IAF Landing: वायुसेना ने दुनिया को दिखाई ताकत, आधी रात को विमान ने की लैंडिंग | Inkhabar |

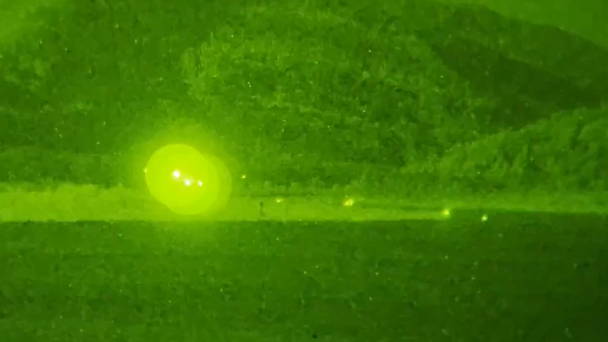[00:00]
भारती वायू सेना के नाम एक और खास उप्लब्धी दर्ज हो गई है।
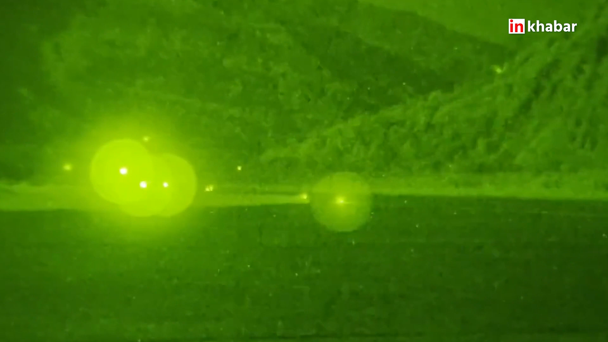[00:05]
भारती वायू सेना के IAFC 130J विमान ने पूर्वी छेत्र में एक एडवांस
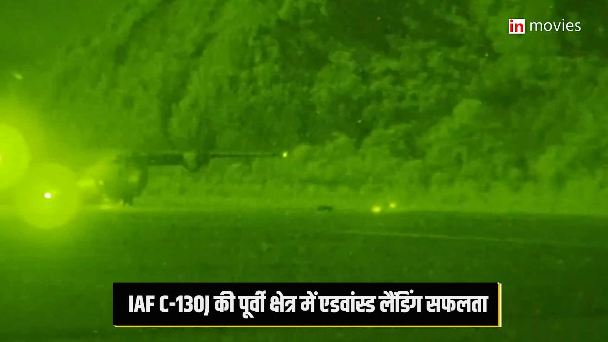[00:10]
लेंडिंग ग्राउंड पर सफल लेंडिंग करके सबको हरान कर दिया है।
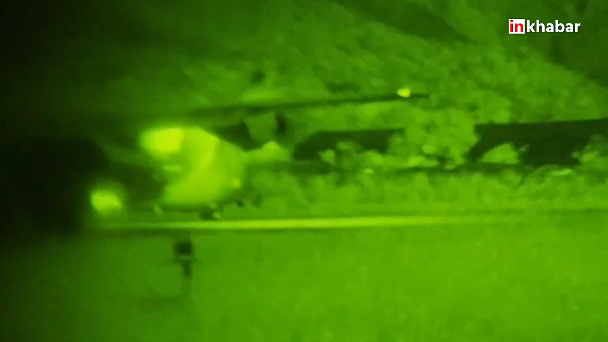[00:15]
इस लेंडिंग के इतनी चोर्शा इसले भी हो रही है क्योंकि इसने नाइट विजन गॉगल्स की सहायता से लेंडिंग
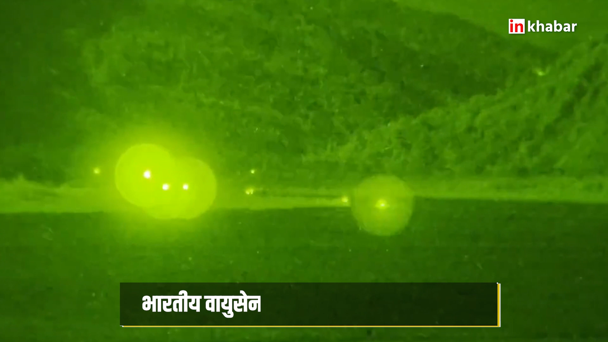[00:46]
ऐसे स्थानों पर NWG सहायता फ्राप लेंडिंग का सफलता पूर्वक्स अंचालन करके भारती वायू सेना
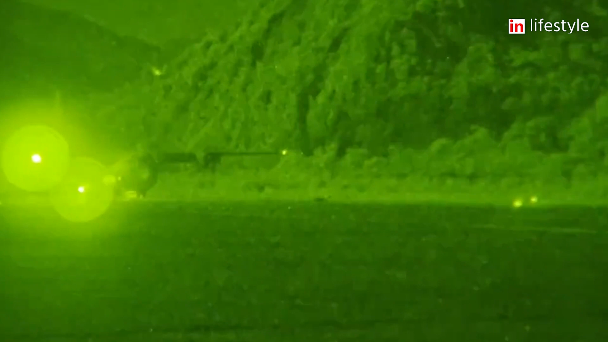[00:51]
ऑपरेशन के सभी ठेटरों में उच्छ सर की तयारी बनाए रखने के लिए अपनी प्रतिवद्धता प्रदर्शित करती है।